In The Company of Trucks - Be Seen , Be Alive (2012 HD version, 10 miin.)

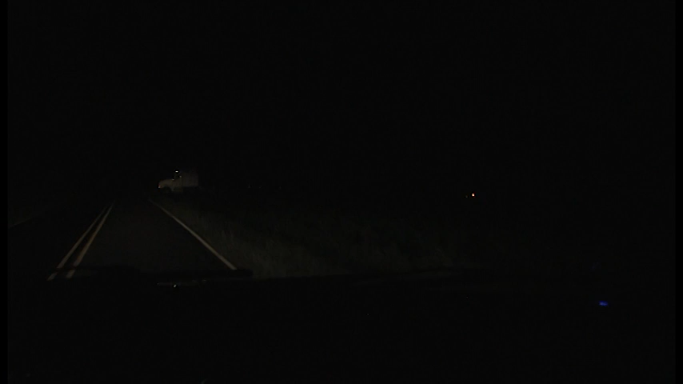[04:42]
In the past, a trailer without tape would be like most other non-reflective objects in the dark. With tape applied, you will know it is a truck trailer you are approaching. Trucks must make wide and slow turns as they enter from side roads. If you see reflective tape in or near your travel path, you should slow immediately and prepare to stop if necessary.